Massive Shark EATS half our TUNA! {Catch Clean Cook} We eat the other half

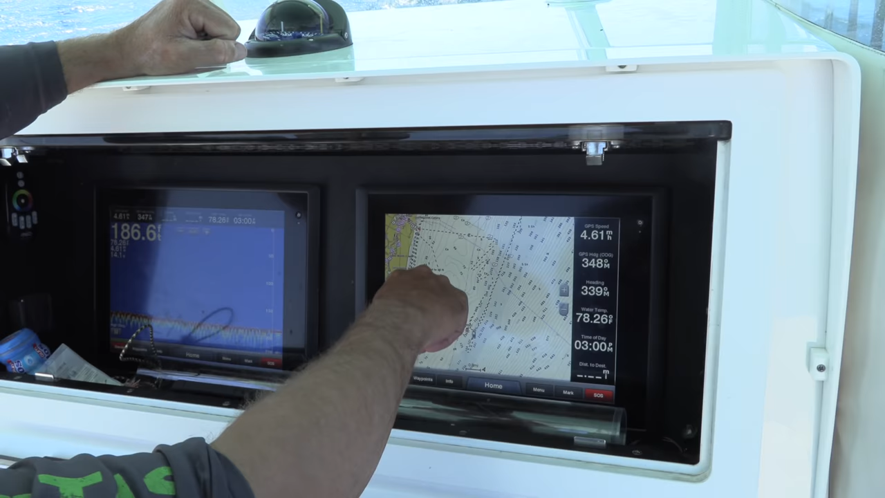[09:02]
We're in 187 feet of water. Over here, this is all your contour lines. Shallow up here, deep out here.
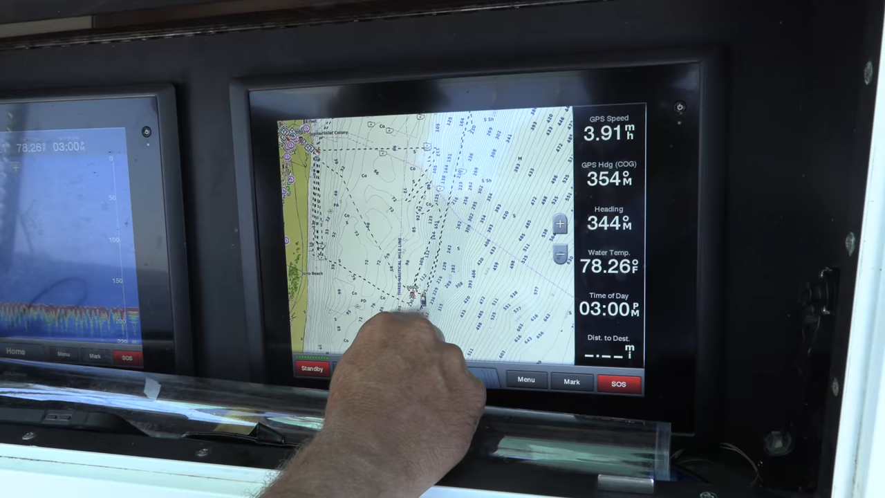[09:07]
When you see these lines that are very close to each other, that means there's a steep drop off, going from basically about 90 feet down to 250, 300 feet.
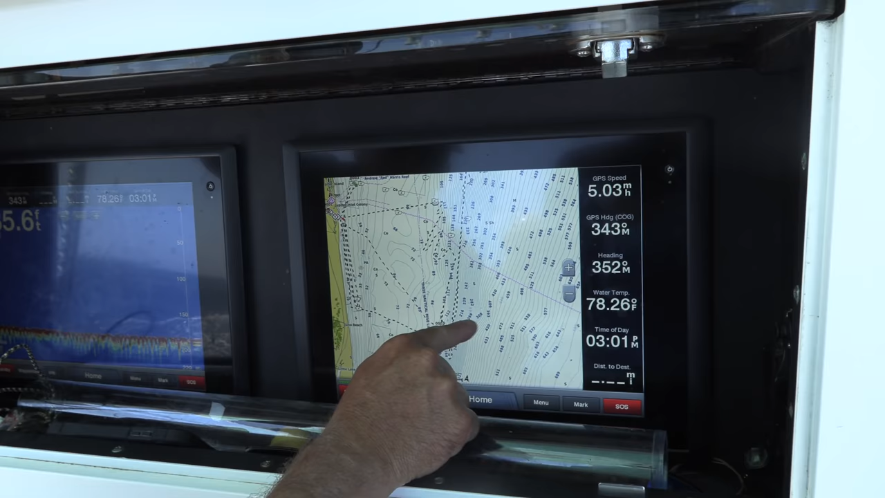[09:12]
On screen: water 78.26°F
Right now, we're in 186, right on the edge of that shelf.
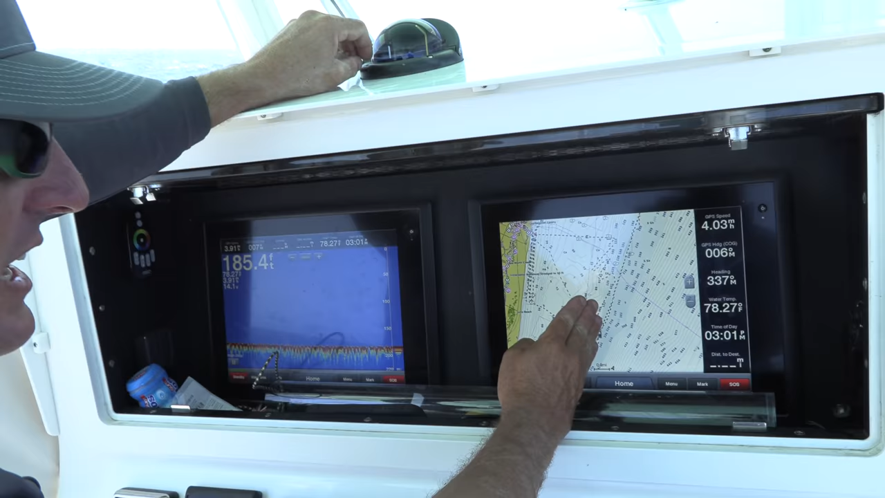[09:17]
So if you can imagine, in there it's shallow, then it steeply drops off.